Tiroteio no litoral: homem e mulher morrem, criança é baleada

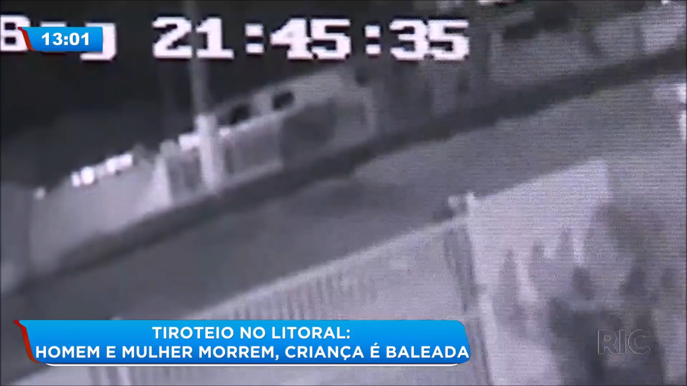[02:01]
O que essas pessoas haviam acabado de ouvir foi um duplo homicídio que ocorreu no litoral do Paraná. Davi foi uma das vítimas.
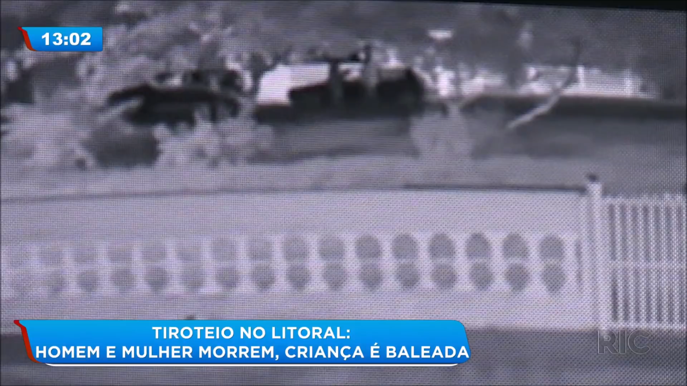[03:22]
Repare nesses dois carros que estão parados. Davi, a amiga e a filha estão em um deles. Uma caminhonete se aproxima e para ao lado dos veículos. Na sequência, é possível ver uma correria.